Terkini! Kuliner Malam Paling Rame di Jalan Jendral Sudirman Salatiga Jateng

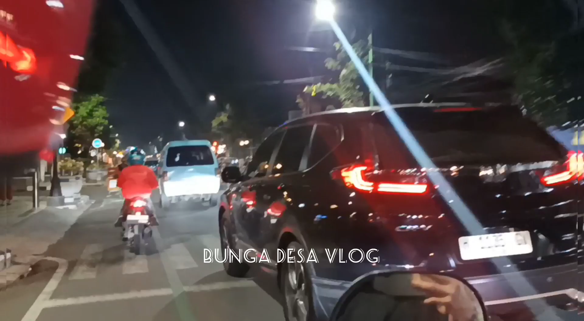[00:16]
Di vlog saya kali ini, saya sedang healing keliling Jawa Tengah bersama
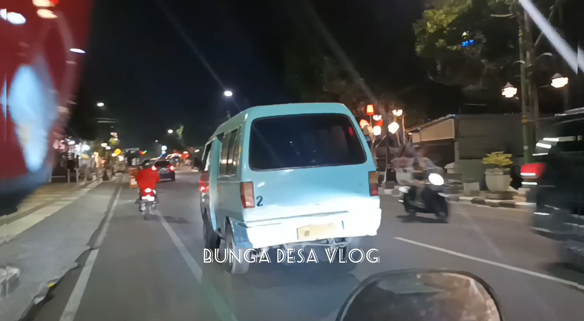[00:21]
anak saya, jalan-jalan bersepeda menikmati suasana kota Salatiga di malam hari.
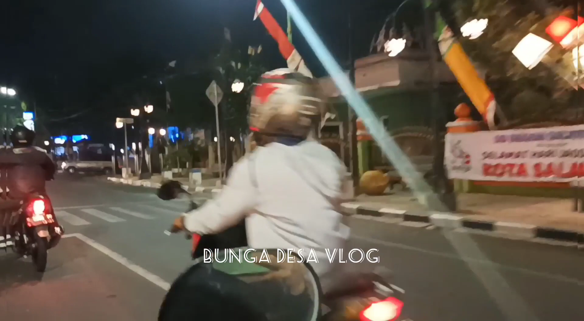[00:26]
Selain itu, saya ingin melihat kuliner malam